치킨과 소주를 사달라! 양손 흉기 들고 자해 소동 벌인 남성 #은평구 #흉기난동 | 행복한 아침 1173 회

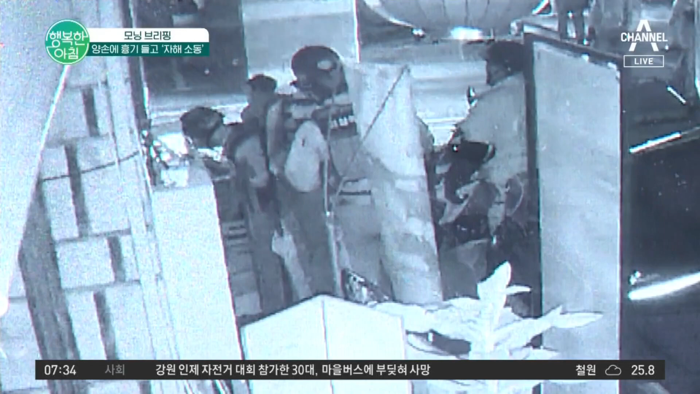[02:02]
이후 현장에 도착한 특공대가 지금 현장에 도착한 모습을 보고 계시는 것 같은데요. 기둥 뒤에서 접근을 해서 A씨를 제압하면서 약 2시간 40분 만에 큰 인명피해 없이 상황이 종료가 된 겁니다. 지금 현장 관련해서 영상이 나오고 있긴 한데요.